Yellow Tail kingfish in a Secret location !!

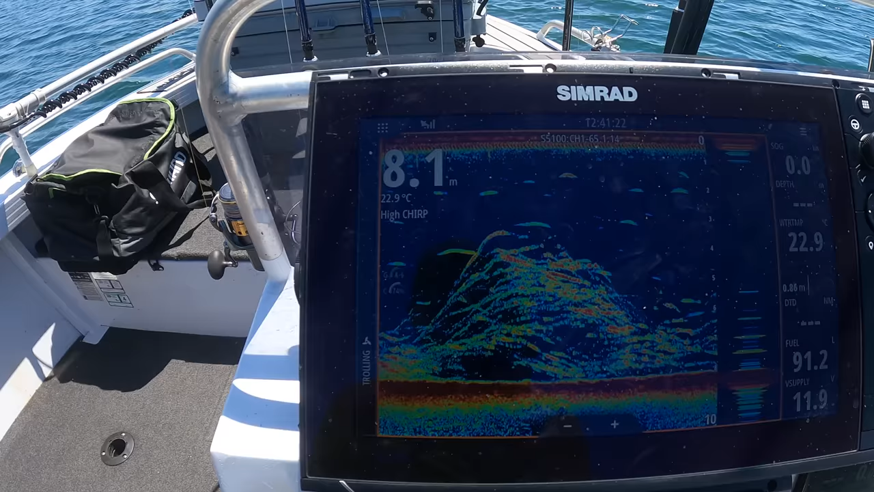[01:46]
On screen: depth 8.1 m, water 22.9°C
Have a look at this. This is what we're looking for.
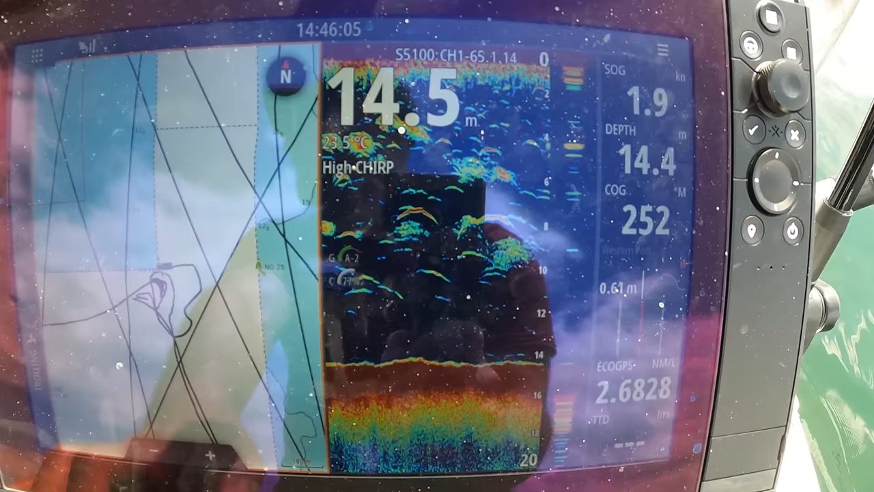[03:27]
On screen: speed 1.9 kn
We're just trolling our baits through this, through this bait and hopefully we can pull a king out of it.